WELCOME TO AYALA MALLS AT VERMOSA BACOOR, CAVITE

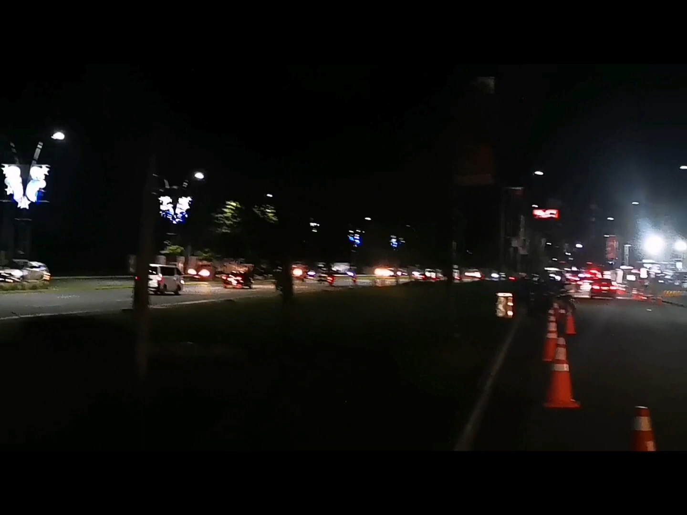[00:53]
Boulevard, sa Molino, tapos pagkara sa Dasma. Yan. Guys, yan.